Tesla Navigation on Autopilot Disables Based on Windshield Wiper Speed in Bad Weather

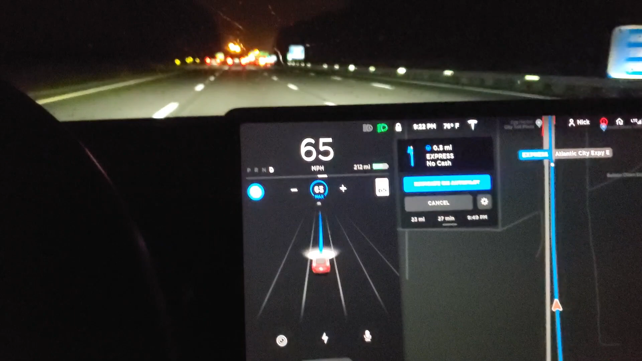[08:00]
I think it can get through on this lane, so it'll probably stay in this lane. It's slowing down because the car in front of us is slowing down. Wow, it's getting over even, it's getting to the far left lane. Interesting because it doesn't really have to get in this lane. I think it's getting two lanes go through the express easy pass.
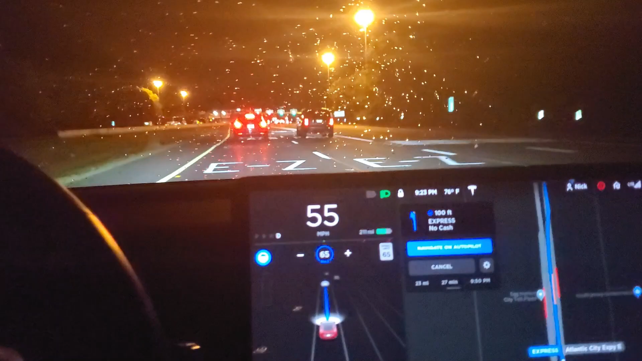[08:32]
So it could have stayed in the right lane here, but it went to the far left lane. And I wonder if it'll get out of the passing lane, and it does. Very cool.